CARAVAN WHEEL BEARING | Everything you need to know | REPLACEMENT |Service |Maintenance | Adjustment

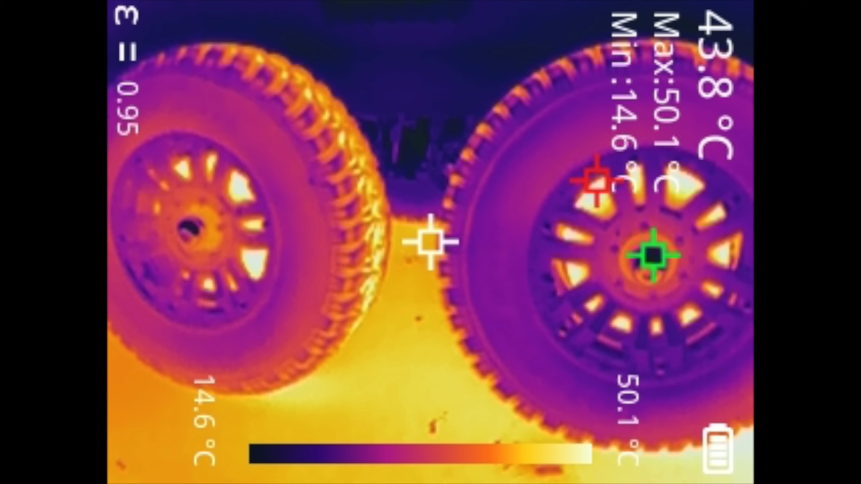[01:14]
On screen: spot 43.8°C, max 50.1°C, min 14.6°C, scale top 50.1°C, scale bottom 14.6°C
Using a thermal imaging camera is also a great way to get a visual indication to see if any one of those bearings is hotter than others. As a general rule of thumb, it's a good idea to check your bearings at least once every 10,000 kilometres.